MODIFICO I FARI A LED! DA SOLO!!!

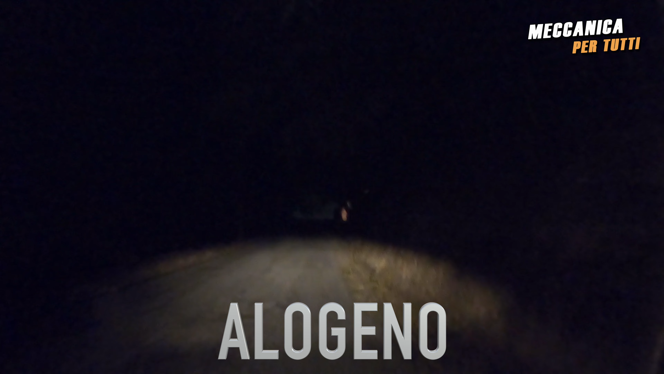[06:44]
Qui il cartello è lo giù a destra, non si vede bene. Con l'abbagliante. Si illumina. La musica all'asta. Questa è la larghezza. Il fascio originale. Ok. In alto c'è un po' di luce.